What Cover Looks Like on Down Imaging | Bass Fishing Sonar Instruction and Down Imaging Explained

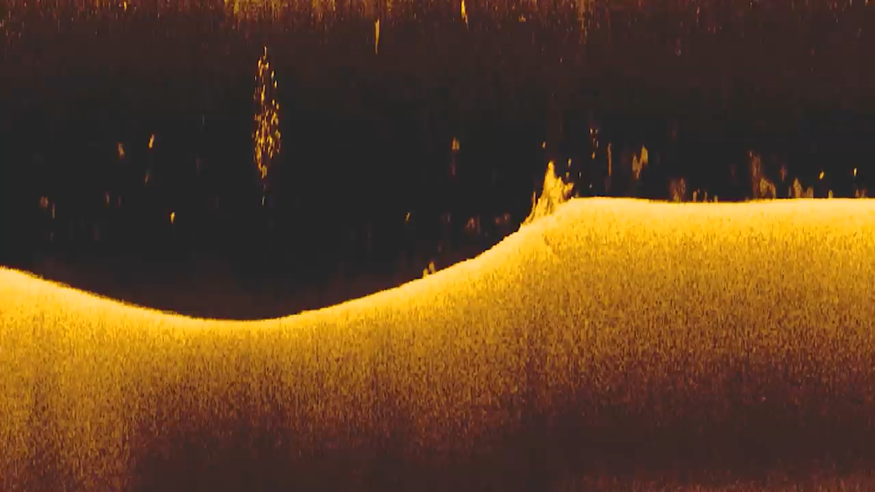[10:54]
The next type of cover we're going to look at are stumps. And stumps are one of the hardest types of cover to identify on your fish finder, especially using your down imaging, because they can look very similar to rocks if you don't know what you're looking for. So here's an image of some stumps that are sitting on the bottom.
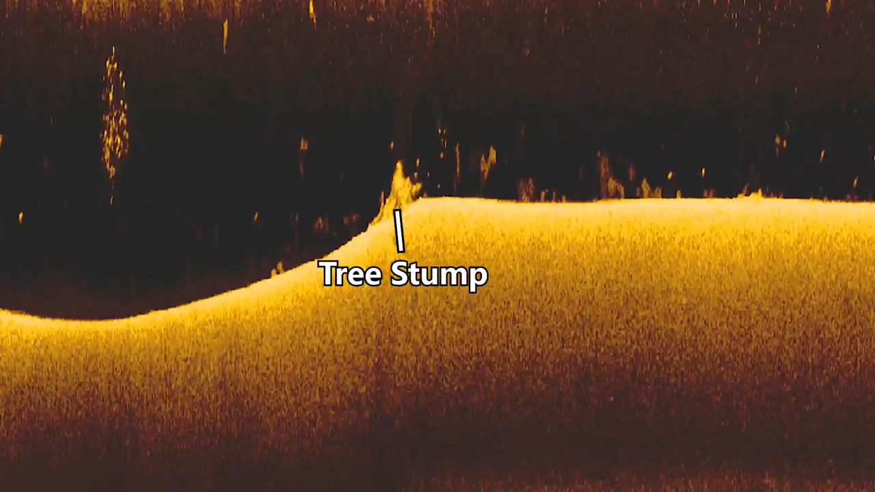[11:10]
And right away, you might wonder, well, isn't that just a rock? It looks like a rock. It looks like all the rocks you're showing me earlier. And how do you know that that's a stump that's made of wood as opposed to a rock that's, well, made of rock?
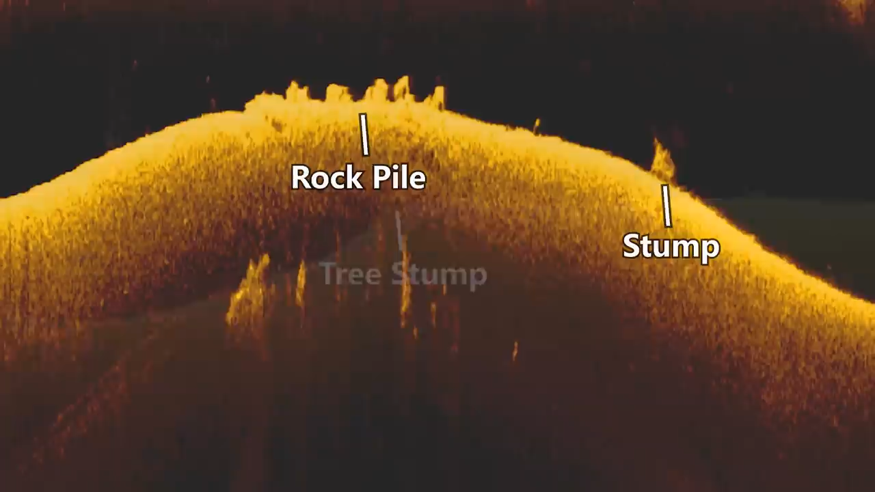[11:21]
And really, there's only one easy way to identify which type of cover you're looking at on your down imaging. There's easier ways in the side imaging, which I'll get into in a separate video, but right now we're focused on down imaging, and that's by looking at how bright the object is. In general, you'll find that stumps are gonna have a weaker return or be darker than rocks. And that's because the wood that the stumps are made out of is softer than rock. And so if you look at a stump and a rock side by side,
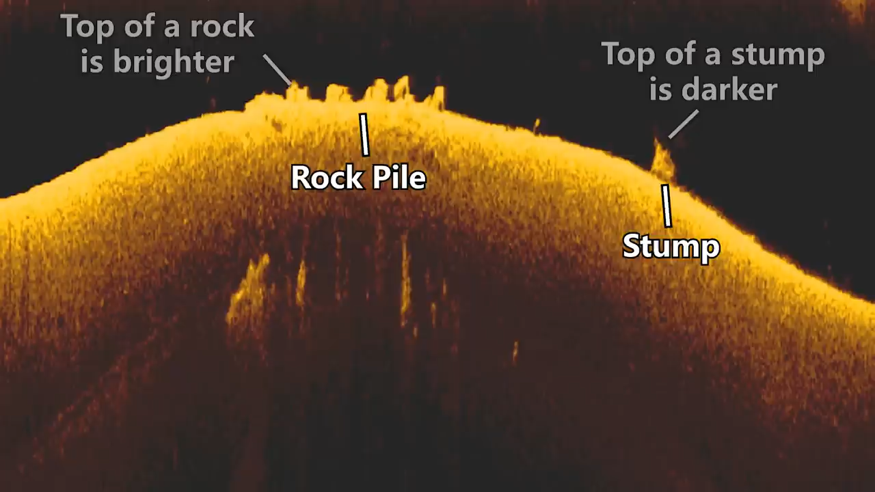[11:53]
like in this image, you'll see that the stump has a weaker return, or it's a little bit darker on the screen than the rock here that has a brighter return. And usually you're going to see with a stump that you're not going to have a bright return at the top of the object like you will with a rock. That's because the top of that stump is not actually going to be that hard. It's made of kind of dying, decaying wood. And so one easy way to determine if you're looking at a stump or rock is to see if the top of that object is bright relative to the surrounding area. It's probably a rock.
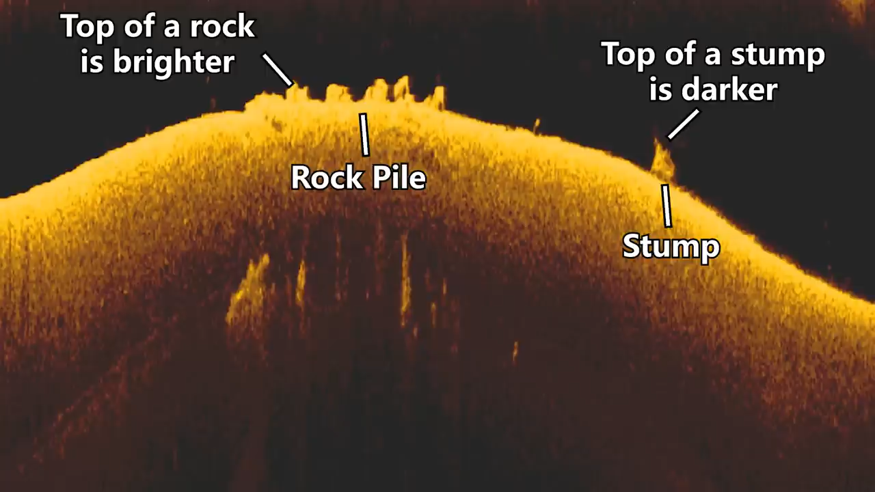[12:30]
And then if the top of the object is not that bright and kind of the same brightness as the surrounding area or even a little bit darker, that's usually a stump. And another way that you can ensure that you're looking at a stump versus a rock is actually to take your sensitivity down. And when you crank your sensitivity down, what you'll see is that those rocks will still show up pretty much at the same brightness level as the bottom of the lake, but those stumps will pretty much disappear. And that's because when you take that sensitivity down, all of the softer objects will basically not show up on the screen because they don't produce a strong enough return to even show up. But those rocks will still show up because they have that strong return,
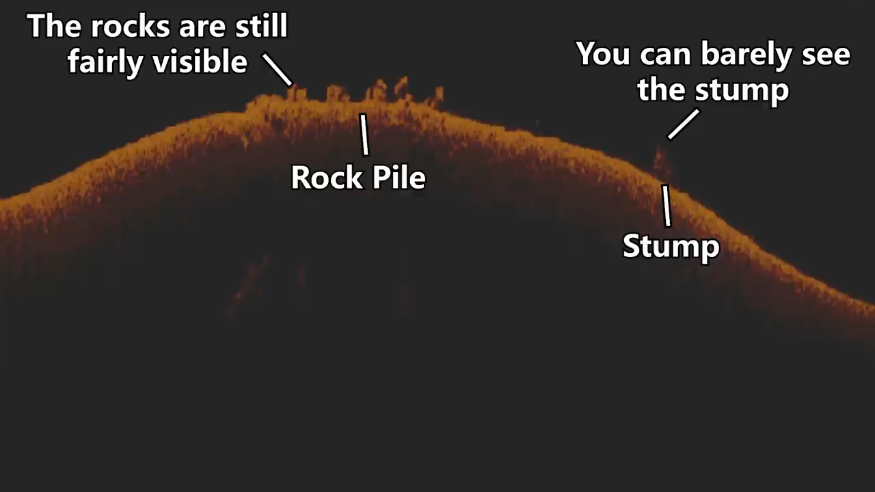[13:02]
and you'll still be able to see those rocks along with the bottom of the lake, where those stumps will be completely gone and all you'll see is the bottom of the lake when the object is a stump. But really, at the end of the day, it doesn't really matter if you're looking at a stump or a rock. What you're really looking for is an object that has fish around it. And so, for example, here is a great image of a stump that's surrounded by several dots and bait fish. This is an area where I caught some really good pre-spawn largemouth bass, and this is the type of area I'm looking for. And it doesn't matter in this image if you're looking at a stump or a rock, but sometimes it is good to differentiate
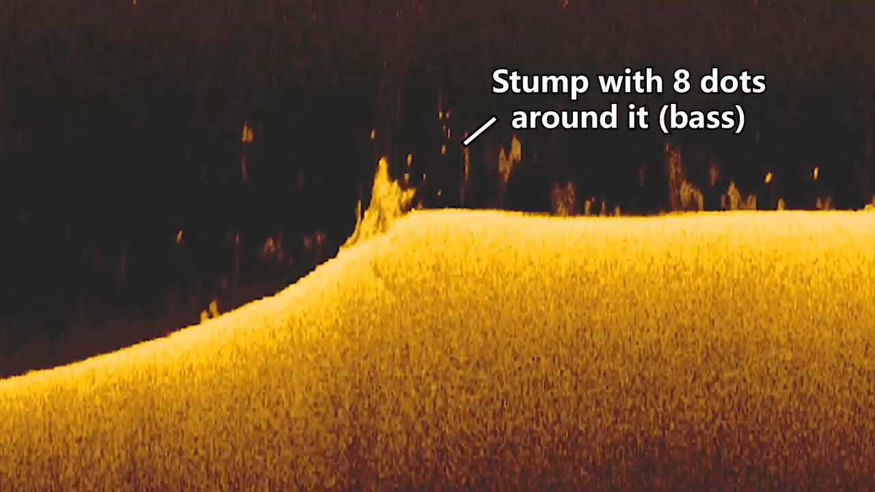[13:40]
the two if you're on a pattern where maybe the fish are on stumps really well, but they're not on rocks. But that's a very specific pattern, and that's something that comes up very rarely. So a lot of times it's not that big of a deal, but it's probably not gonna hurt to learn how to differentiate them.
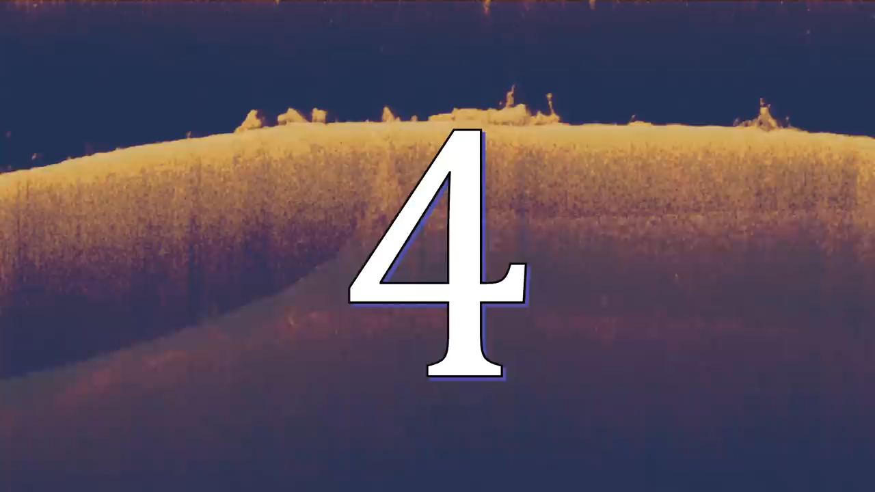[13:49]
Number 4, logs. The next type of cover we're gonna identify are logs. And this is one of the trickiest types of cover to identify with down imaging. And usually I will use side imaging first to locate logs, then go over the top of them with down imaging to see if there's fish around them.
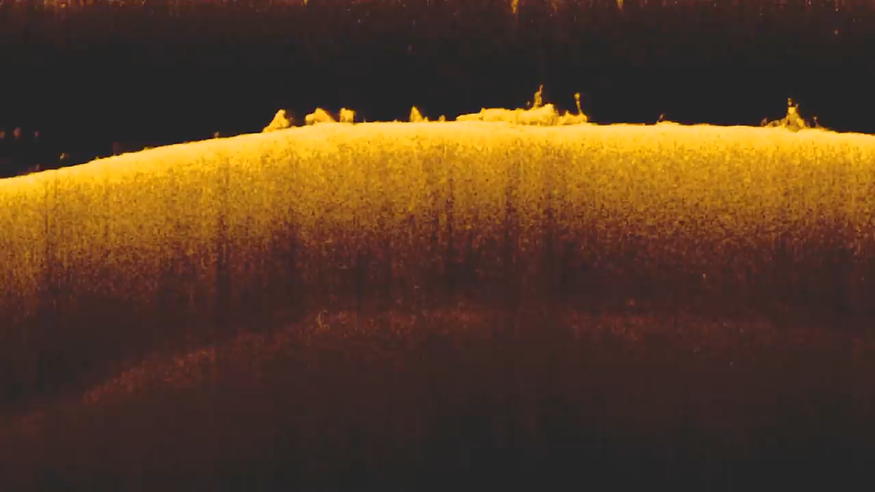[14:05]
But you can pick out logs on down imaging by looking for long stumps. And that kind of sounds silly, but that's basically what a log is, just a longer stump on the bottom. And you're gonna use the same rules you use to identify stumps versus rocks, except for these logs, instead of being maybe a quarter to a half inch thick on your screen, they might be a full inch to an inch and a half long. And this will tell you that you're looking at a log as opposed to a stump.
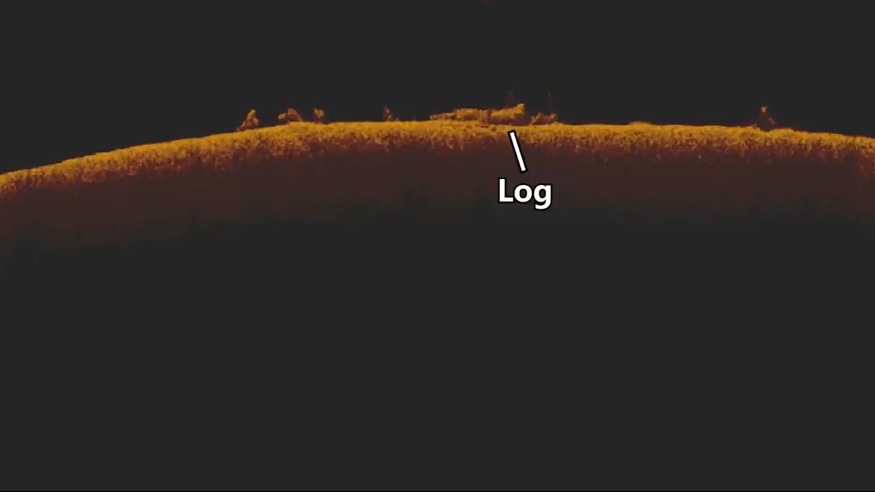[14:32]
Now again, it's not that big of a deal if you're fishing stumps, logs, or rocks. As long as there's fish on each piece of cover, that's what you're looking for.
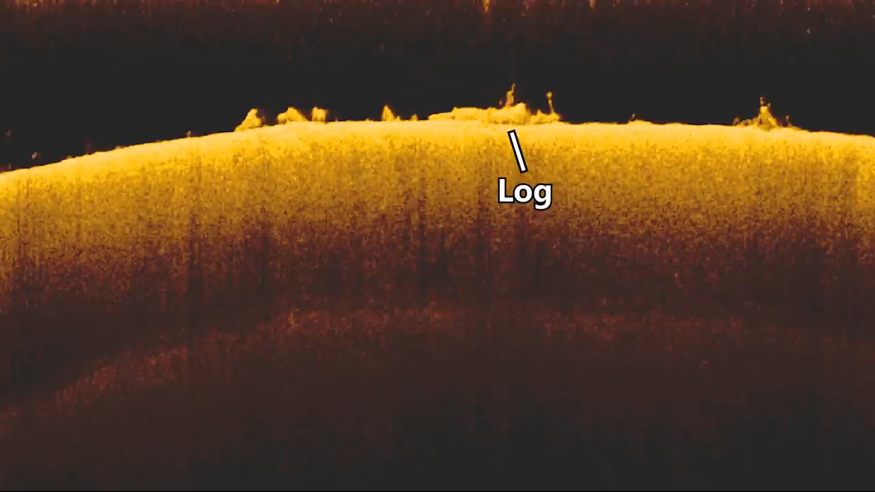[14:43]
But sometimes, again, those fish will be on logs specifically, and this is what logs will look like on your down imaging. But 98% of the time when I'm fishing logs, I use side imaging to find them first,
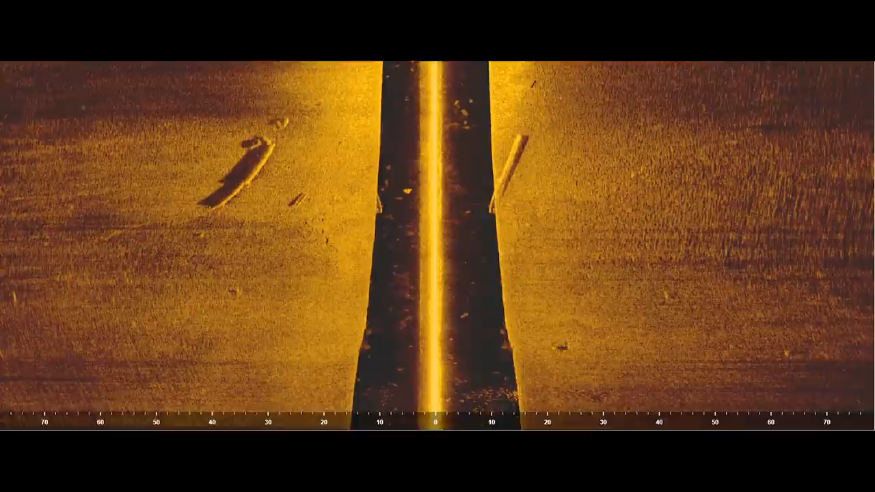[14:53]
and then I will regraph over them with down imaging to see if there's fish around that log. And as I mentioned earlier, I am going to be making a complete video on how to identify the different types of cover on side imaging as well,
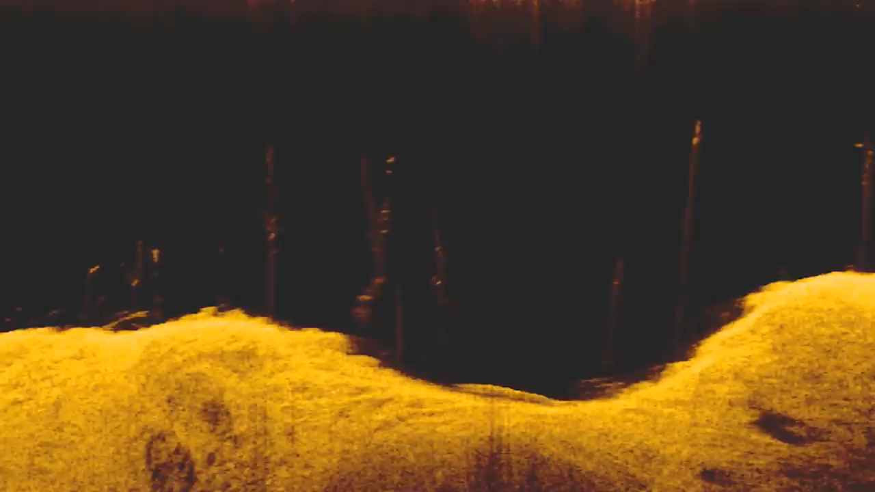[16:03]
and it can be hard to identify bass and bait fish around the trees. So one tip I can give you when graphing offshore around standing timber is take your sensitivity down a little bit.
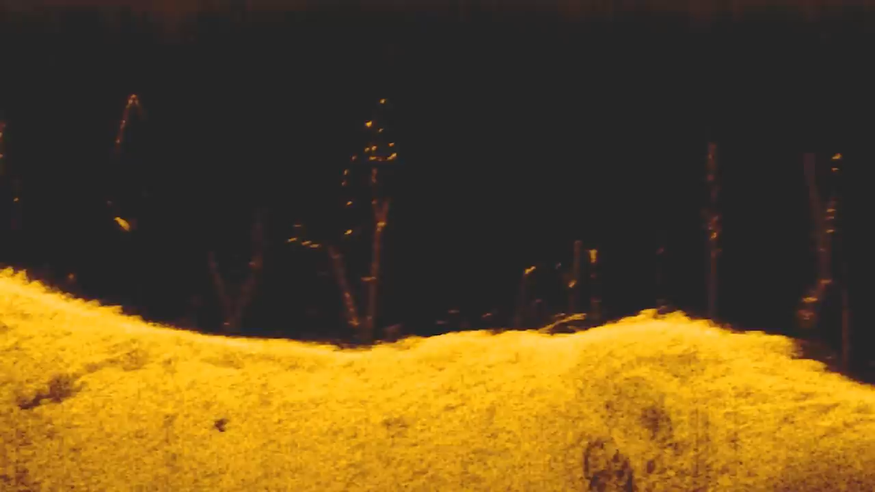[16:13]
And usually when you do this, fish will actually pop and be a little bit brighter than the surrounding trees, because those trees are gonna be underwater for years and
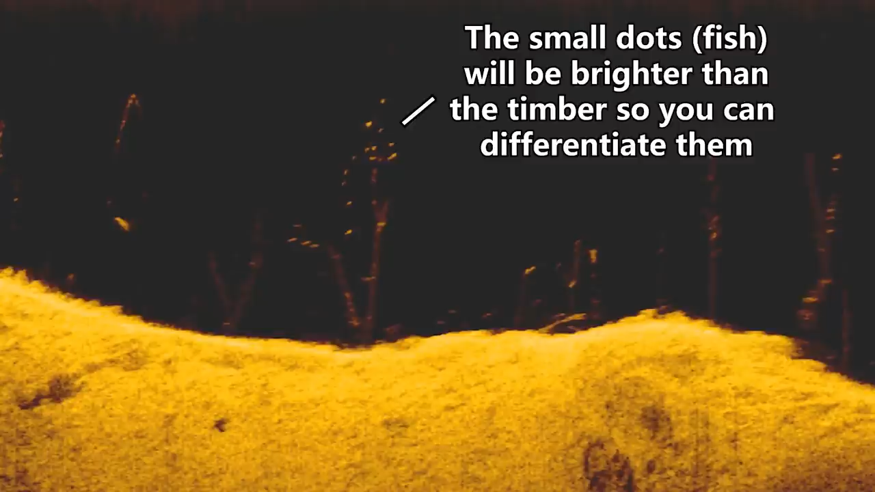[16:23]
they're gonna be made out of softer material than fish. So when you take your sensitivity down, the fish are gonna look like bright dots among lots of vertical faded lines. And those vertical faded lines are the trees, because those trees, again, have a weaker return than the fish. And so you'll have dark trees next to bright dots. And I find a lot of big schools of fish suspended around standing timber that other guys miss because their sensitivity is set too high, and all those dots will blend in with those trees.